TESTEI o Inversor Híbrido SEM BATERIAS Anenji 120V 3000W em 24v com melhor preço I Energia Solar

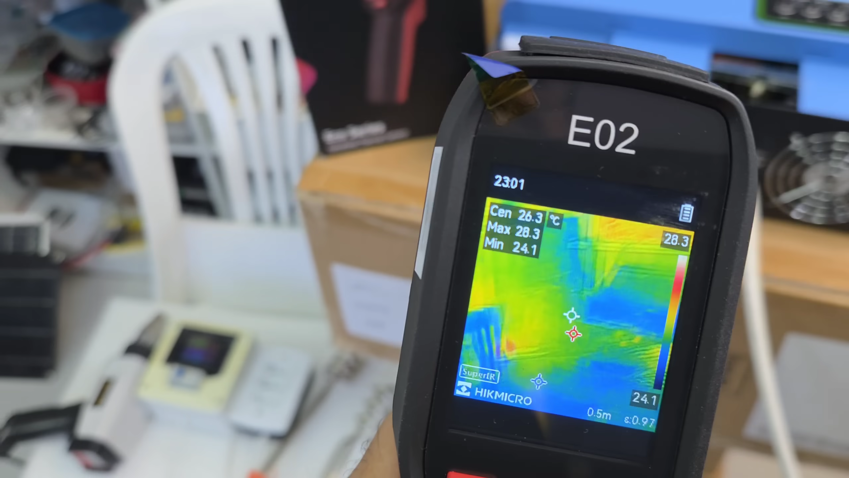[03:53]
Vamos dar uma conferida no nosso inversor antes do teste.
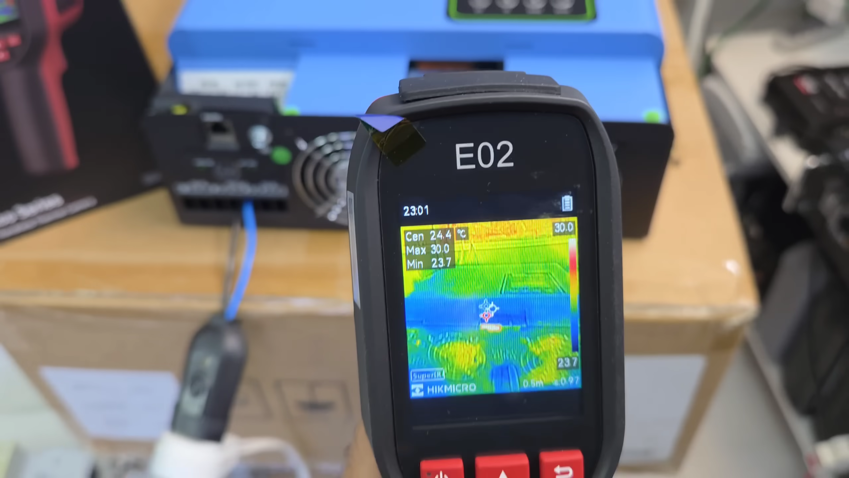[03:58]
A gente consegue enxergar ali alguns pontuzinhos mais quentes. Funcionamento normal. A ventoinha chegando aí a 26 graus, 27.
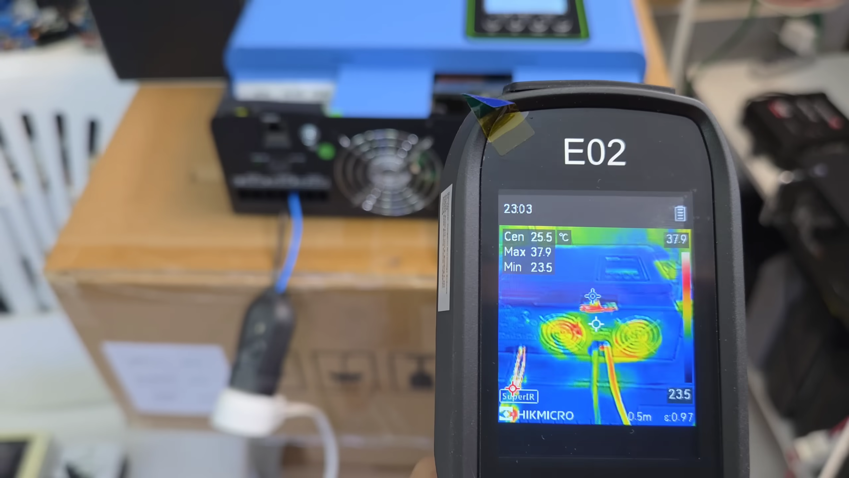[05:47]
Olha o cabo. A gente já tem aí 29 graus no cabo.
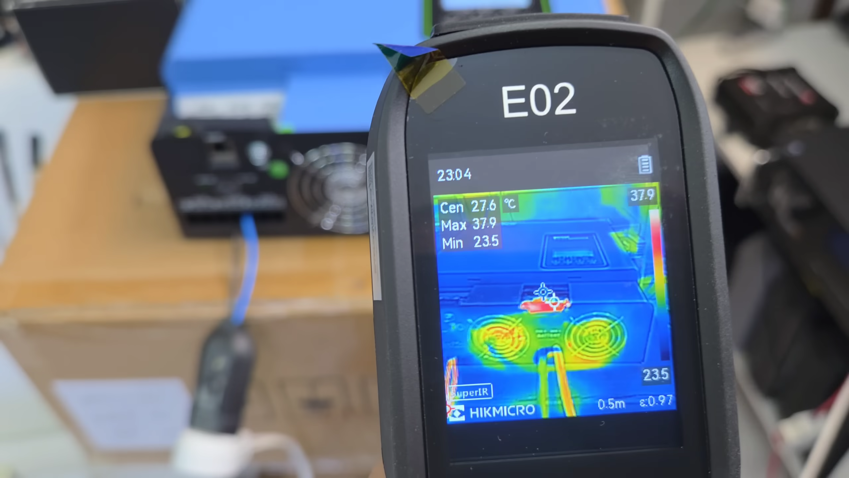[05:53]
Temos lá, mostrando o aquecimento. Um ventinho mais quente.
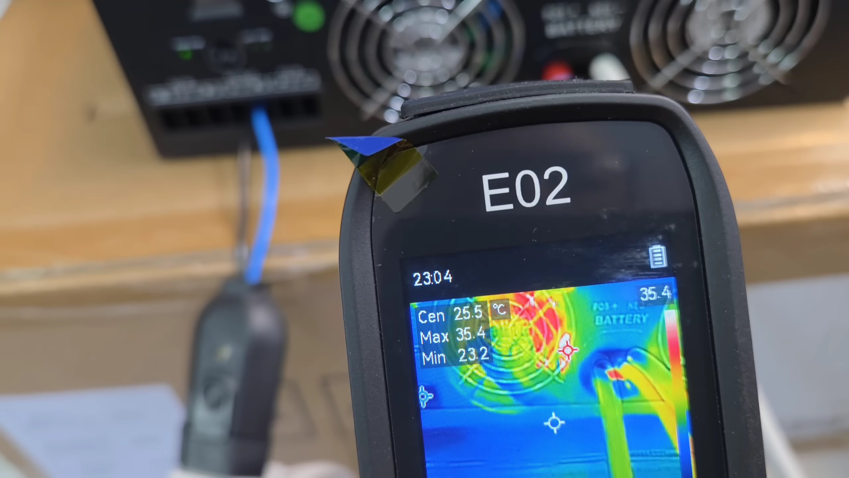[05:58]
On screen: spot 25.5°C
Partimos para 33 graus. A temperatura máxima verificada. Próxima aos 40. Vamos olhar aqui o cabo.
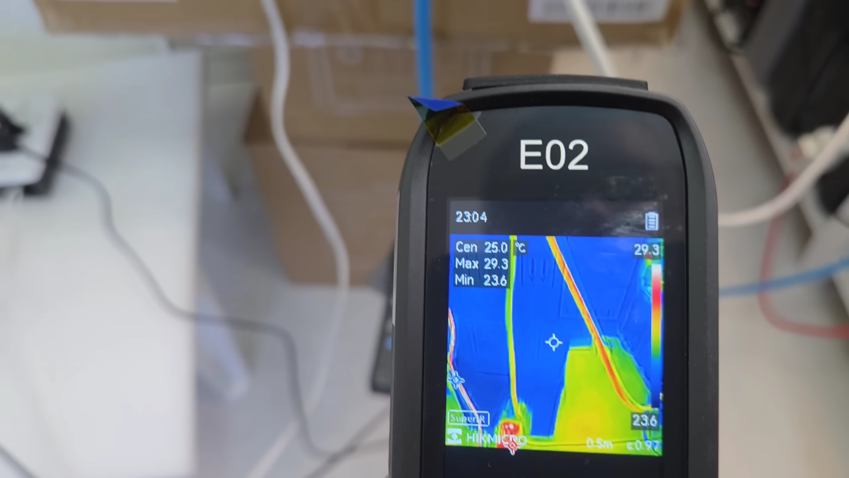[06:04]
On screen: spot 25.0°C
Aqui o alicate amperímetro.
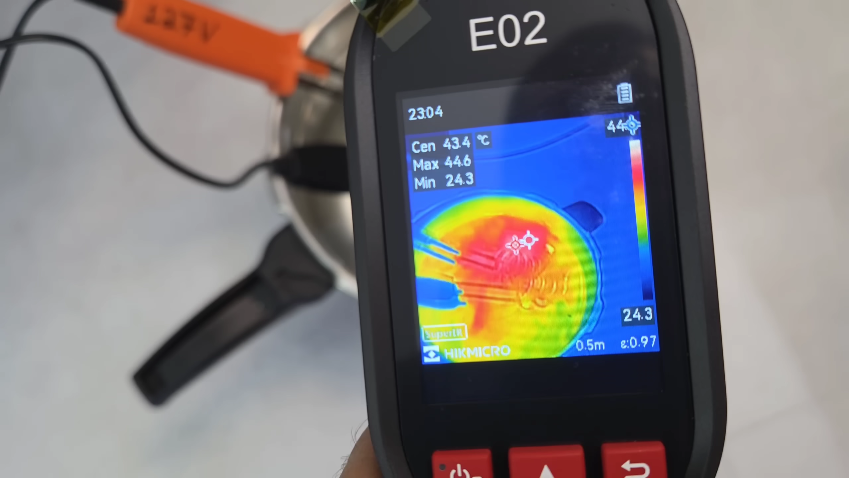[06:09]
On screen: spot 43.4°C
A água ali já está mostrando 44 graus. Top, viu? Essa é a 2 da Ike Micro.
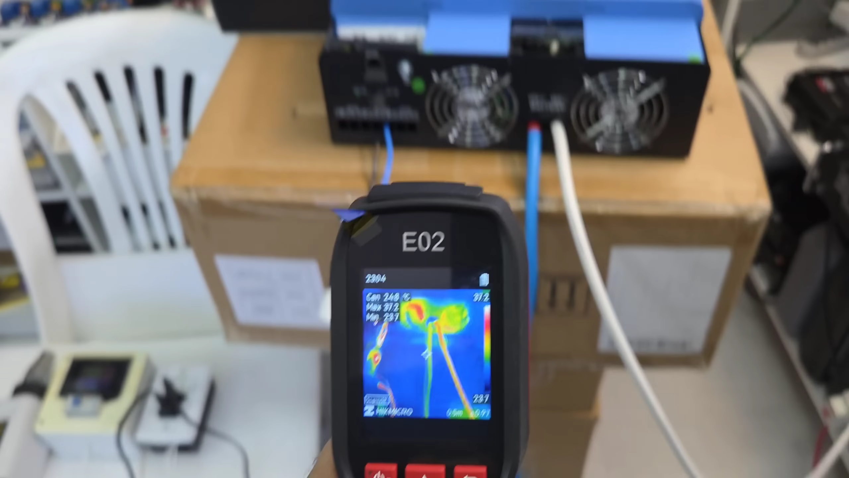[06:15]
Vamos adicionar agora mais o secador.
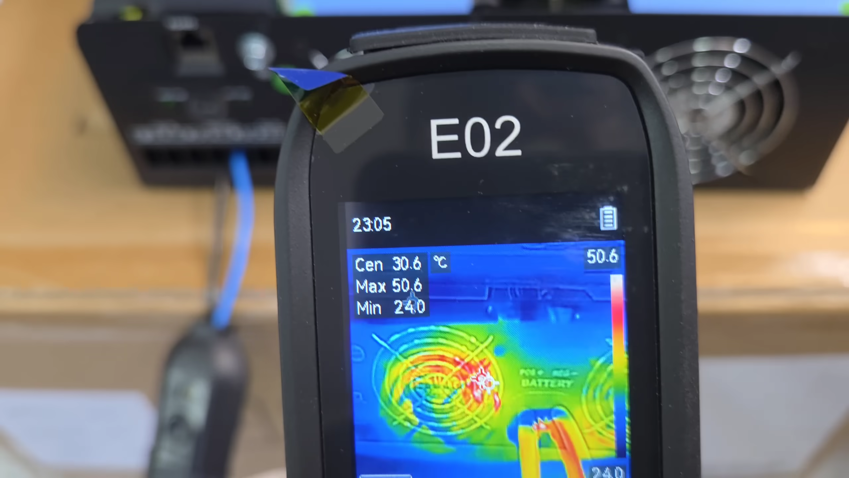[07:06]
Já chegando aí na saída da ventoinha a 49 graus.
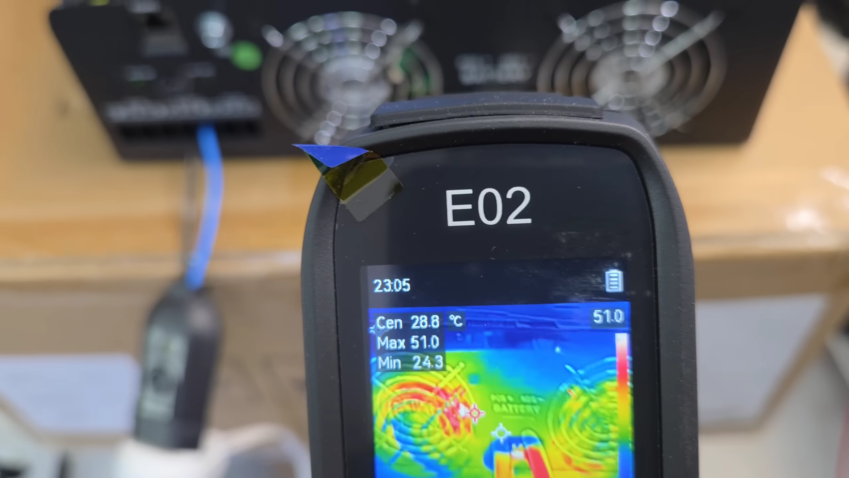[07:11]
Nos cabos 35 no máximo.
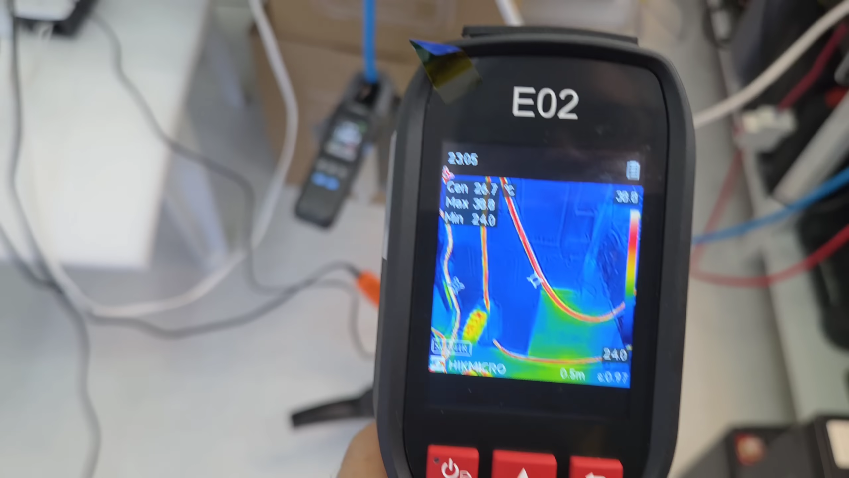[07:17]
A gente tem aí, mostrando a temperatura. O alicate amperímetro. A água.
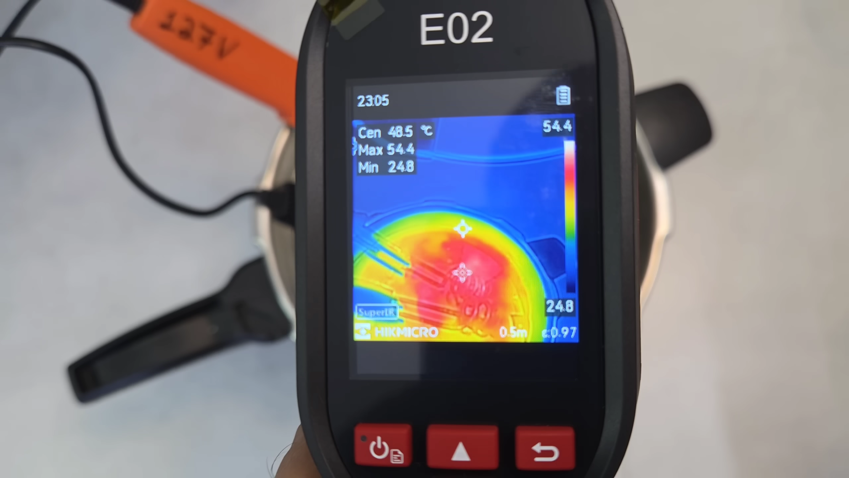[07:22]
A água já chegando a 55 graus máximo.
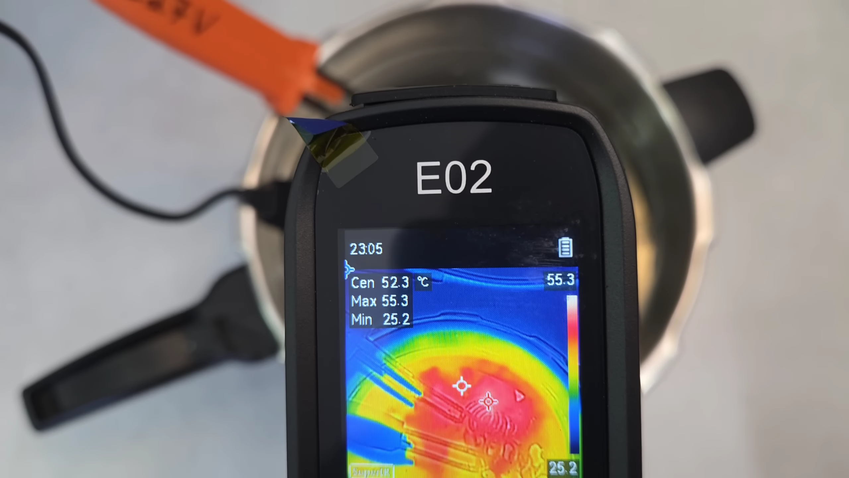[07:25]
Já está começando a ferver. Top, viu?
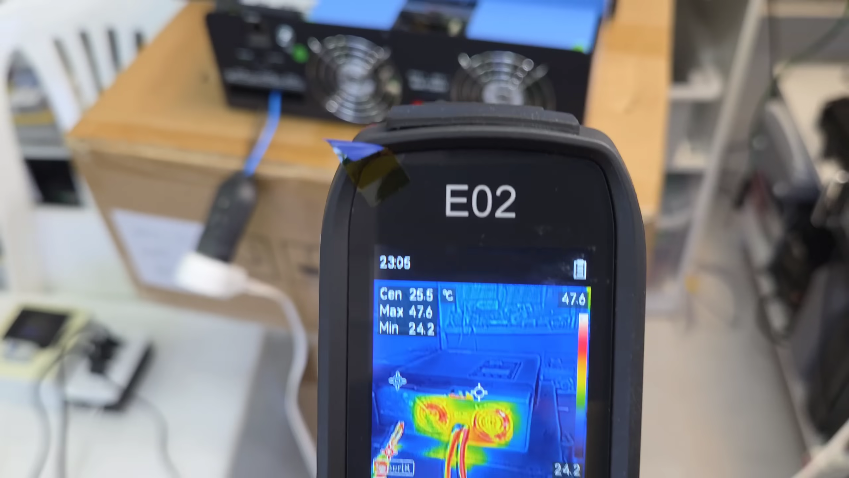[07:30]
E aqui, mostrando ele trabalhando. Bacanésima.